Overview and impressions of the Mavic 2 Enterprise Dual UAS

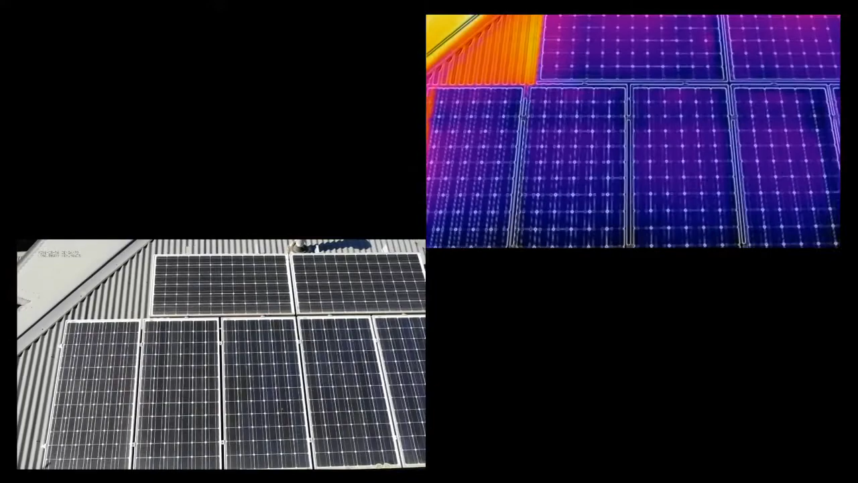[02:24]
When you record a video or take a picture you'll see that both an RGB and thermal file are created. The first thing that will strike you about the thermal image is that the resolution is fairly low.
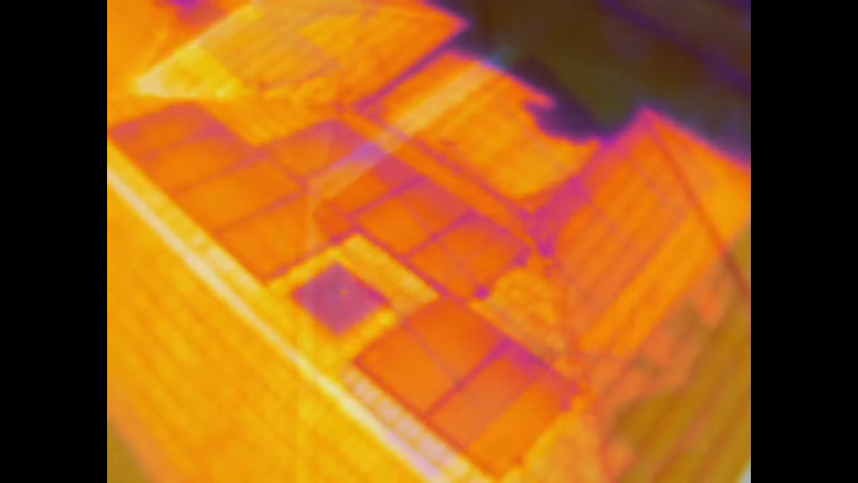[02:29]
The thermal imager unit used in the Mavic 2 Enterprise Dual is apparently similar to that used in the FLIR 1 smartphone dongle.
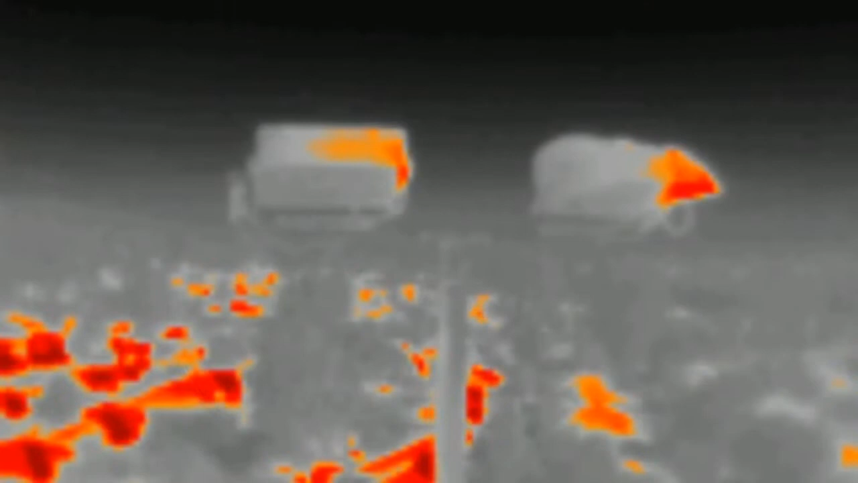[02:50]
The raw thermal image can be improved by layering some of the RGB data over the top in what is called MSX mode. This takes some of the higher contrast elements of the visible image and
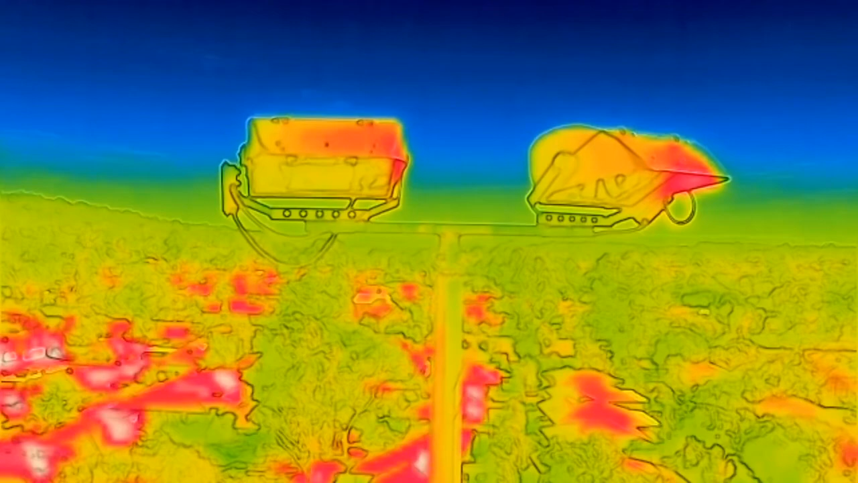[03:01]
applies it to the thermal image to provide more detail and clarity.
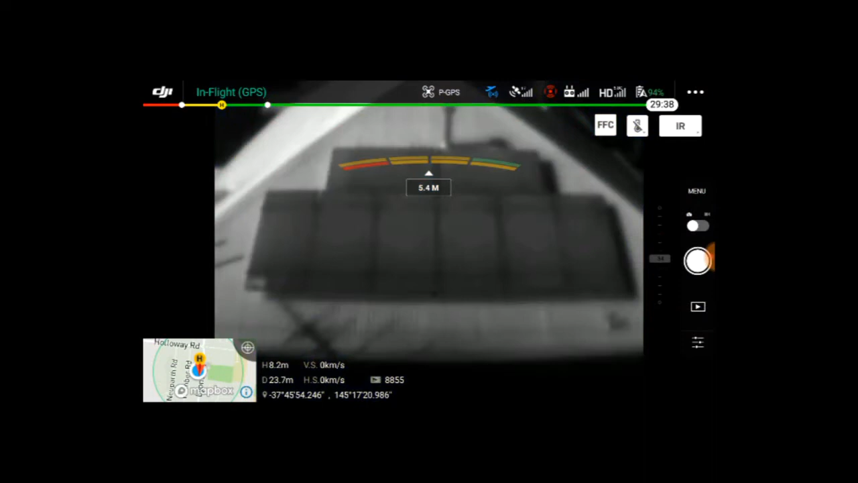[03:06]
The usual FLIR features of selectable pallets, isotherms, spot and area temperature measurements are all
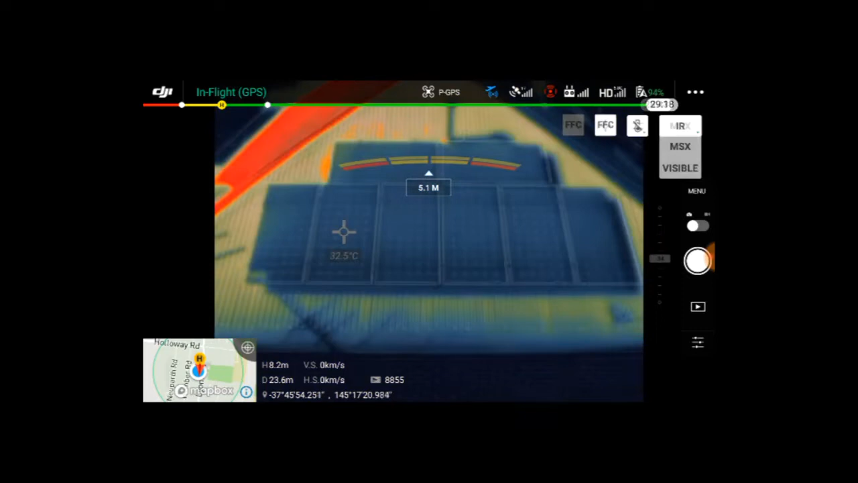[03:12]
there and easily found in the DJI pilot app's camera menus.
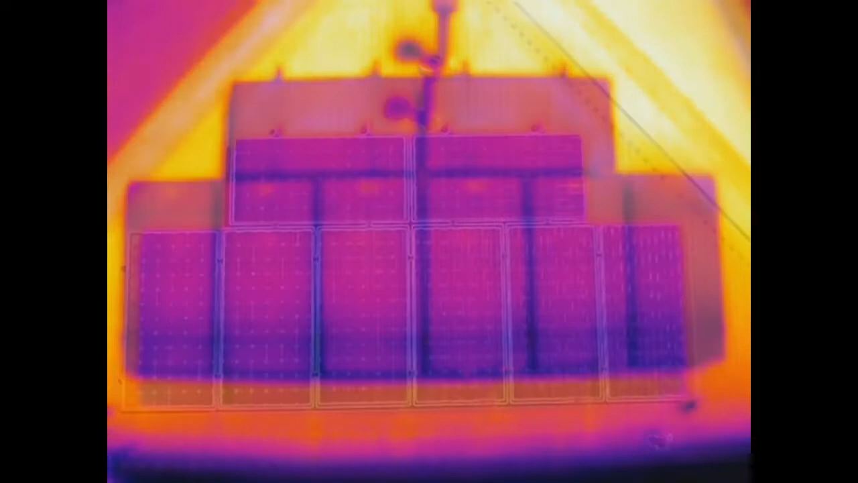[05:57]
There's certainly enough detail here to identify and locate faults and issues.
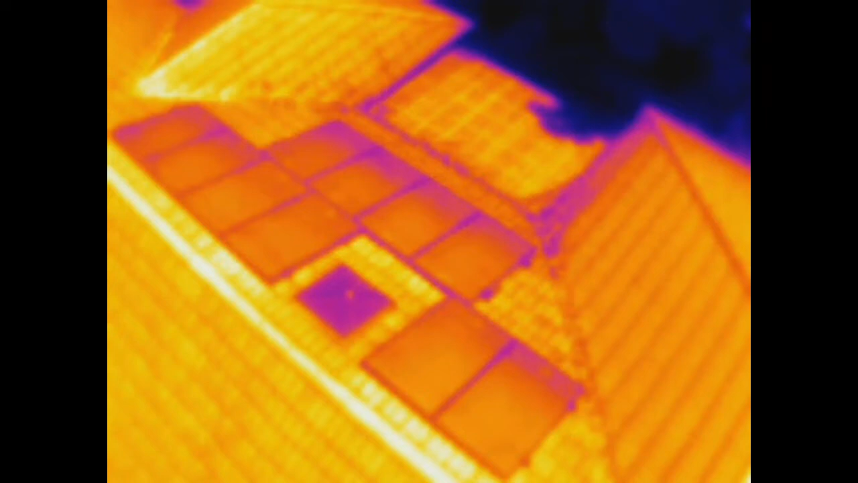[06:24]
In this example a flight was undertaken just before official sunset on quite a warm evening. It's midsummer here in Australia.
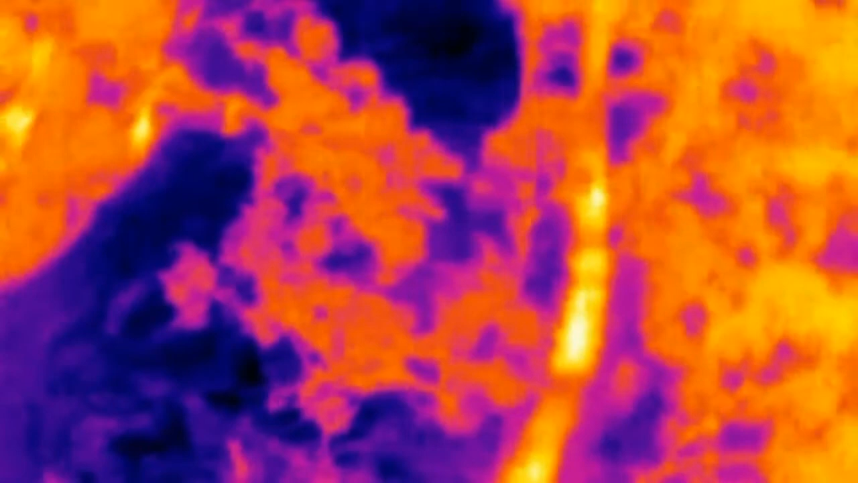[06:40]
Ambient temperatures were in the high 20 centigrade and the sunlight had just passed from the treetops. The two subjects and a dog entered a treed and brushy area along the local creek and were soon lost from view.
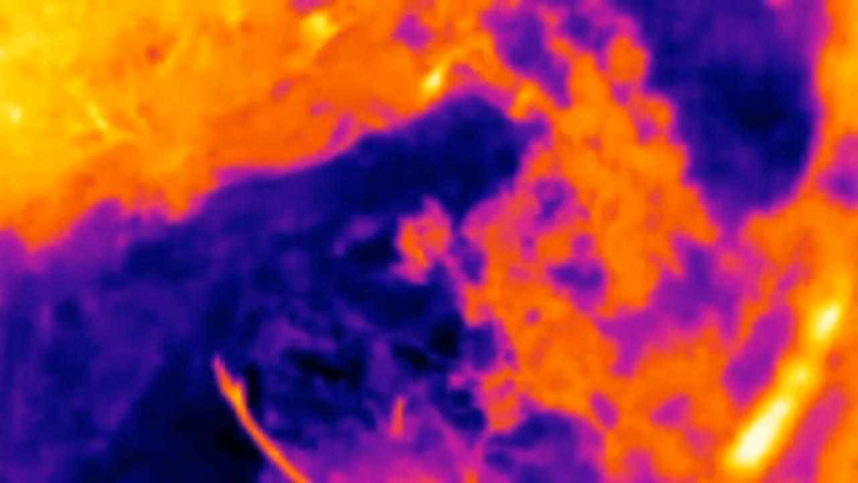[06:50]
After a few minutes we took off with the Mavic and searched for the subjects at an altitude of approximately 40 meters. This altitude was chosen to keep the Mavic both in line of sight for the whole flight and well above the treeline for safety. Even with a relatively low resolution available and at high altitude the subjects were located quickly and could be tracked as they walked along the creek. Were this a real search and rescue activity a message could have been relayed to the subjects
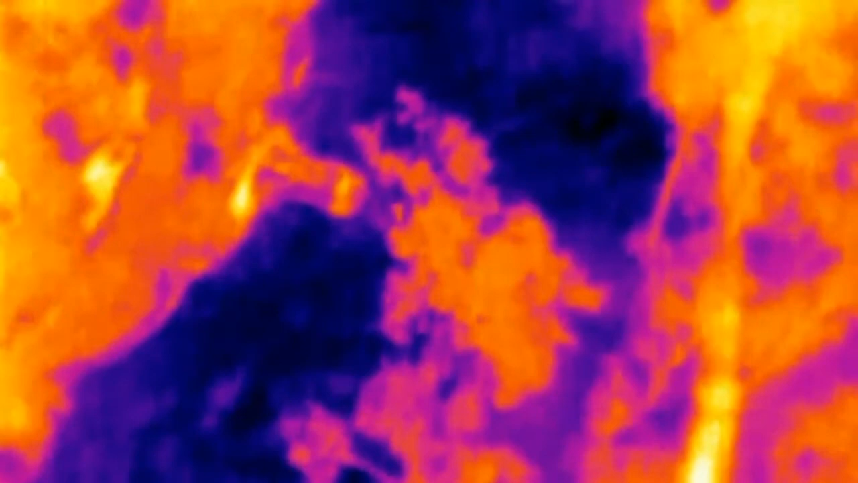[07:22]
via the loudspeaker attachment and searches directed to the specific location as displayed in real time on the DJI pilot app.
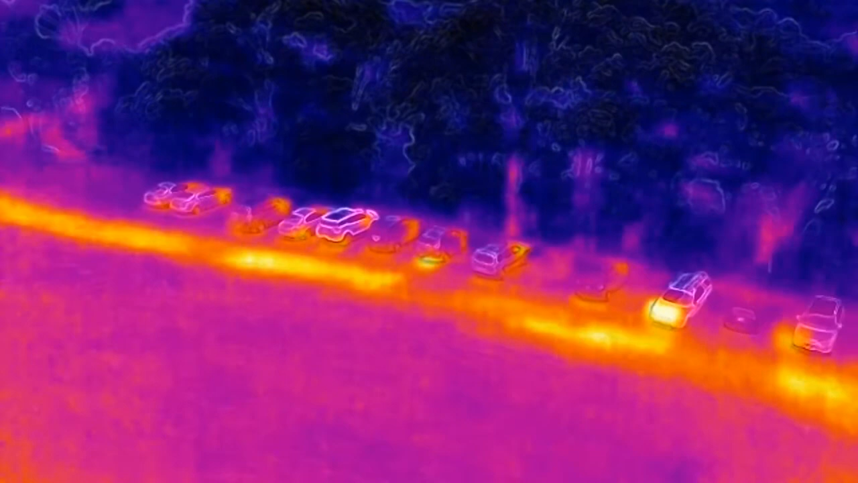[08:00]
The highly portable nature of the Mavic platform means that setup time is minimal and flight operations can commence very quickly.
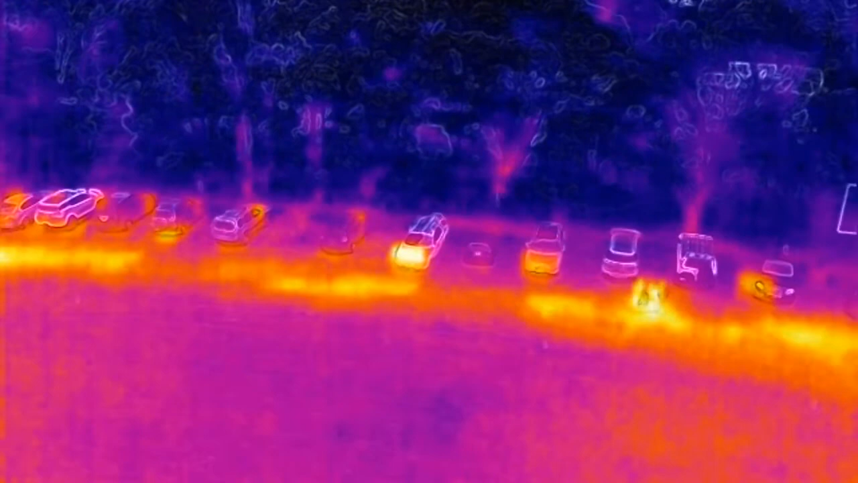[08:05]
While not providing the image resolution of DJI's other thermal solutions the Mavic operator can be airborne and in position
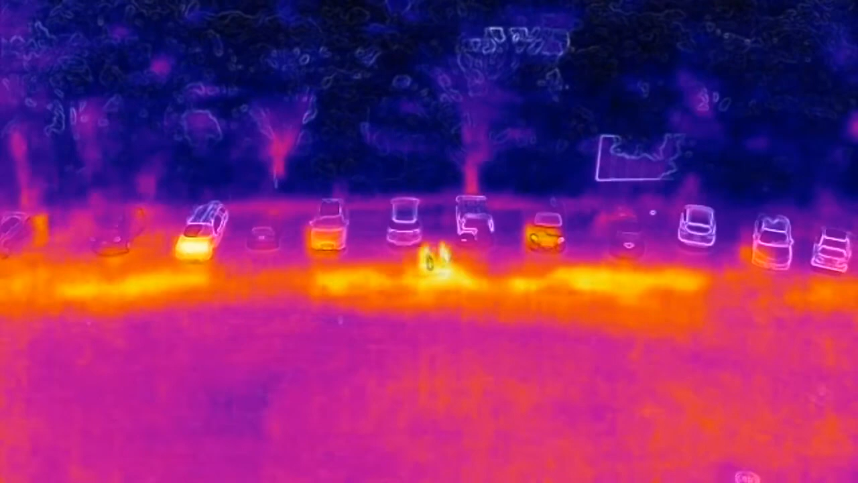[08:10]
working while the Inspire operator is still getting their UAS set up and ready to fly.